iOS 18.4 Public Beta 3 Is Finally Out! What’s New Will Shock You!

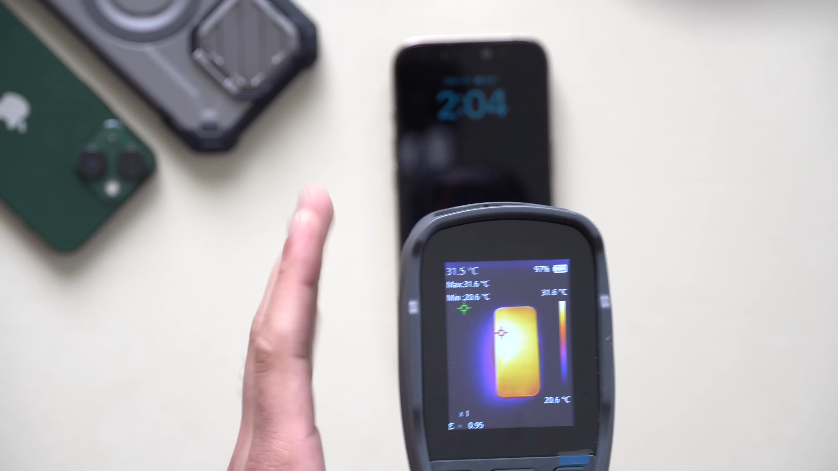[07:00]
On screen: spot 31.5°C, max 31.6°C, scale top 31.6°C
89 fahrenheit so we did get a little bit hotter than my previous test
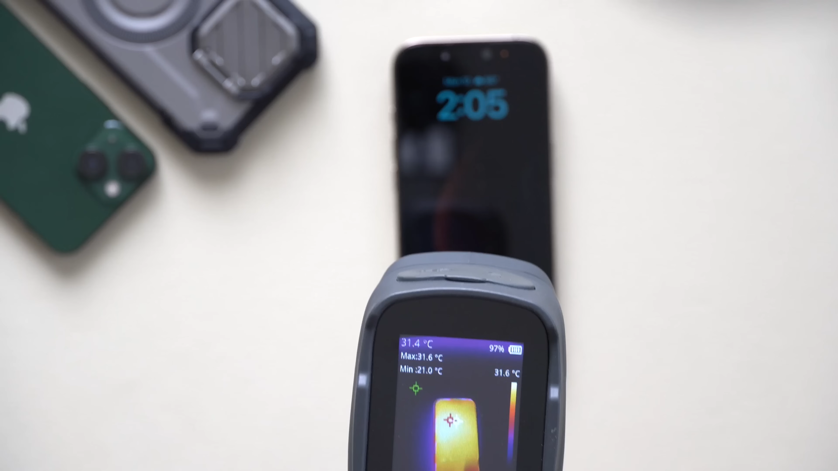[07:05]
On screen: spot 31.4°C, max 31.6°C, min 21.0°C
typically my phone will always hover around 87 at most after these so that's something that that's